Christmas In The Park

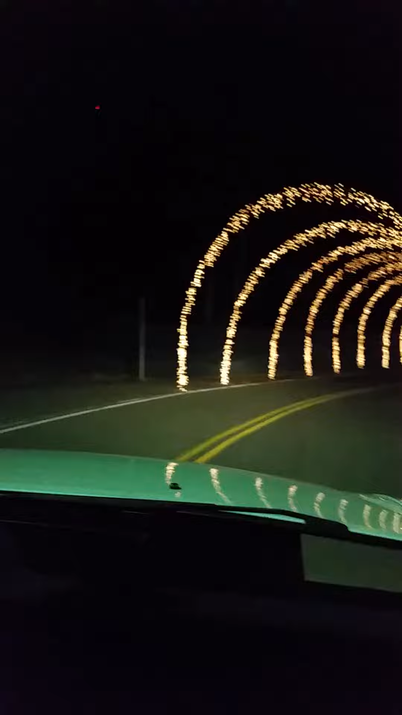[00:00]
Hey everybody, we are riding through Chihaui Park. How beautiful is this? Ah, look at here.
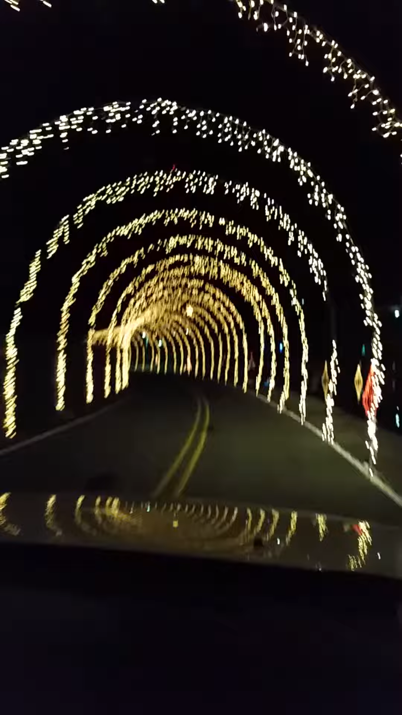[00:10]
This is beautiful. Enjoy everybody. I love it. Wow. Wow. Okay, we're going to try to go through here and let you see some more, everybody.
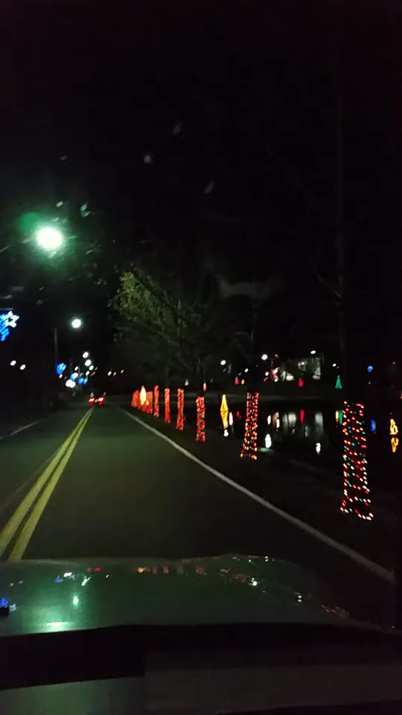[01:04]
Beautiful. Let me see what I can show you out here. Let's see. Oh my.